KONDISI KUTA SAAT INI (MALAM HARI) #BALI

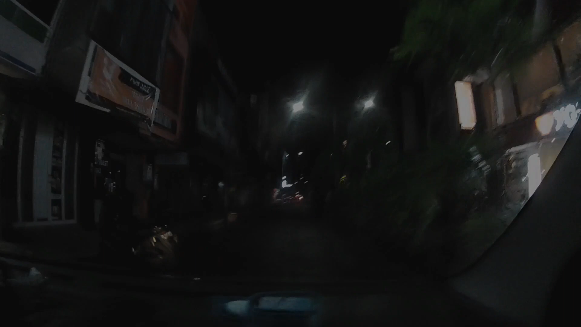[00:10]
Situasi Kuta Biasanya disini rame banget Disini rame ya Ini sekali jalan Kuta Siang dan sore juga Biasanya disini rame banget Kita mau ke beach walk
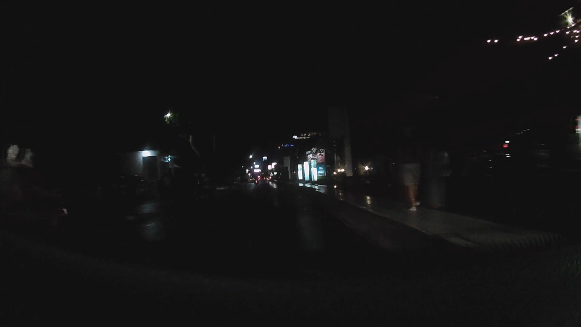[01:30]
Ini samping Kuta Ini hatrokasus Kuta Ini hatrokasus Kuta Oh parah banget ya Disini gak hari Minggu Gak hari apa rame terus Dan biasa kita lewat cafe yang sepulang apa itu Sebelum sekali